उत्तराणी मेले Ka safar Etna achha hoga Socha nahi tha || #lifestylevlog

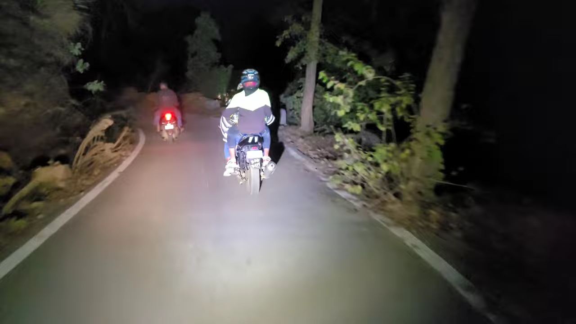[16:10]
शूटिंग करने के लिए ना यहाँ बहुत ही बढ़िया है यार, साल के पेड़ है और एकदम जबरदस्त है। और कल तो क्राउड रहेगा भाई इस रोड में बहुत ज्यादा।
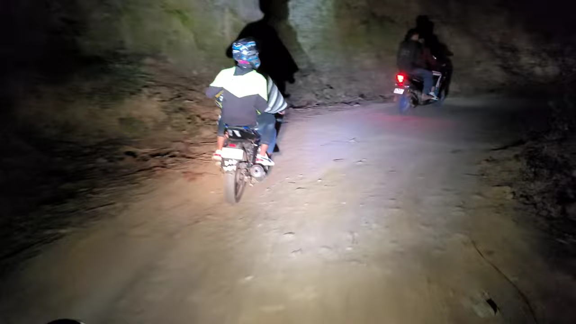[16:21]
अभी तो जो पहुंचने थे पहुंच चुके हैं, फिर भी रास्ते पे अभी गाड़ियां चलती जा रही हैं। वो एकदम यार यहाँ से मोड़ बड़े खराब है भाई, एकदम कर्व मोड़। बेटा ये क्या कर रहा है,
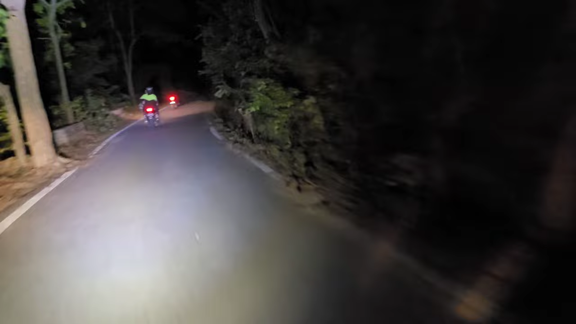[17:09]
यहाँ से तो ना जो रास्ता है 2-3 किलोमीटर का भाई, ये तो एकदम कर्व रास्ता है, आराम से चलना, जंगली रास्ता है और एकदम भाई मोड़ ही मोड़ मिलेंगे आपको।
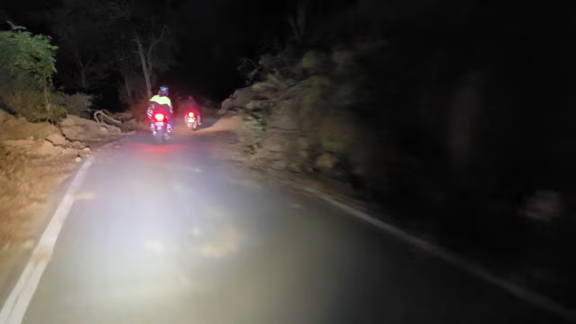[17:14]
सुबह दिखाऊंगा मॉर्निंग में दोस्तों। अरे हल्की हल्की हवाएं आने लगी है भाई,
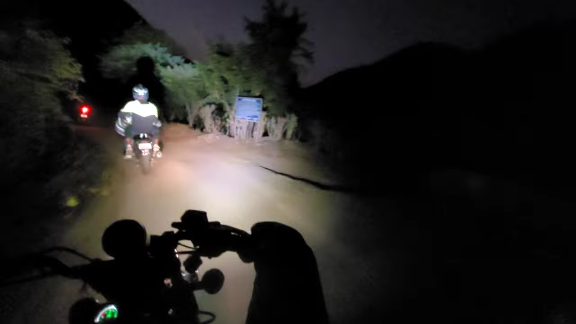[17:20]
पुकारे आने लगी हैं गंगा मैया की, पहुंचने वाले हैं बस, जस्ट ये मार्केट में पहुंच चुके हैं।